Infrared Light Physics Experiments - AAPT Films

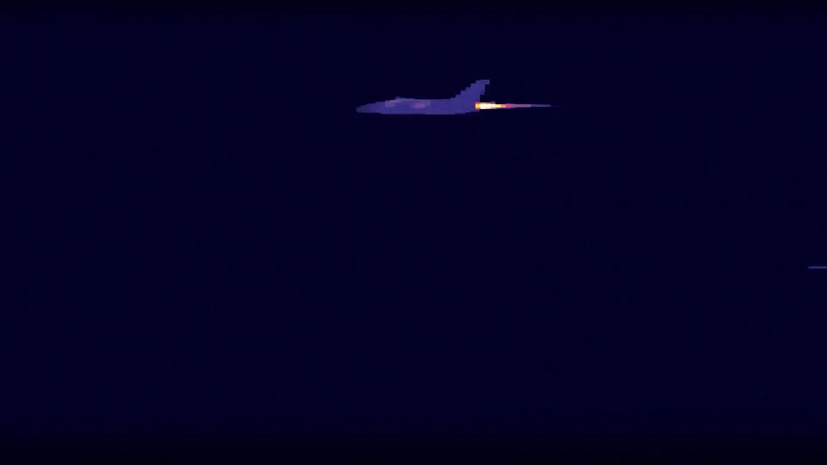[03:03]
And then there's far infrared, which has the longest wavelengths.
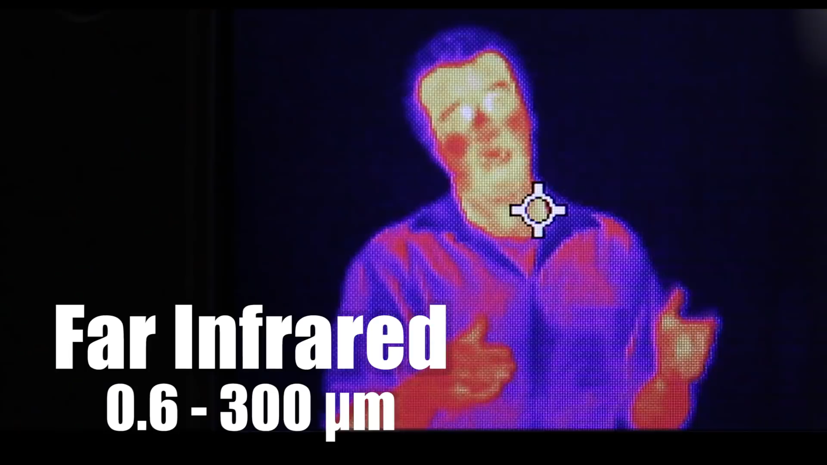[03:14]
Far infrared is the type of light seen by thermographic cameras,
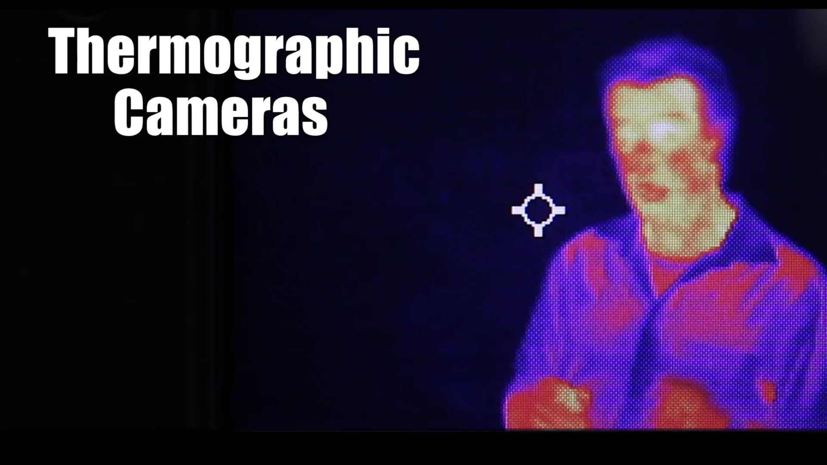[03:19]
and it's given off by objects just warmer than room temperature. Like you.
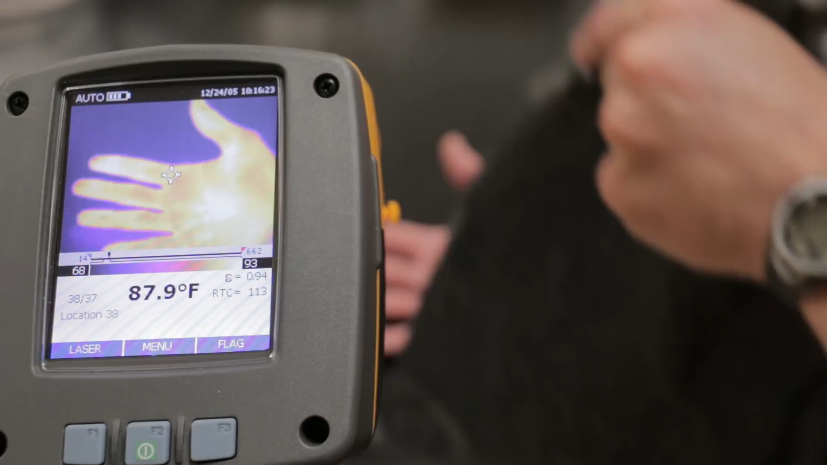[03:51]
On screen: spot 87.9°F
this black plastic bag is perfectly transparent in the infrared so you can see right through.
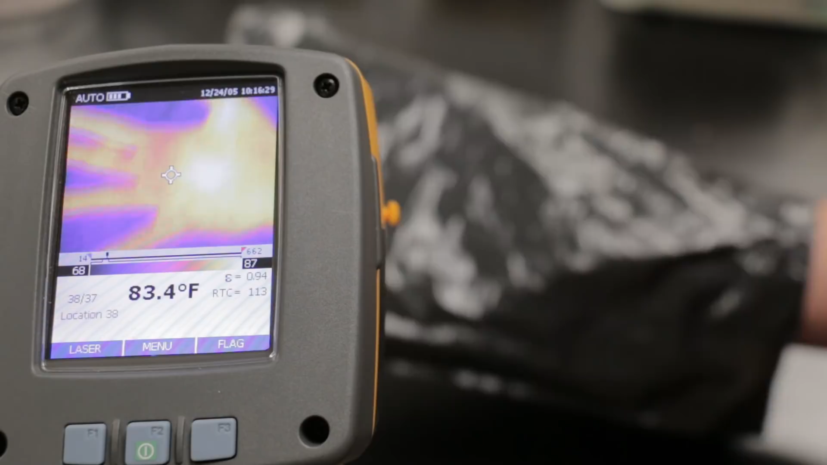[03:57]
On screen: spot 83.4°F
This is ice in warm water.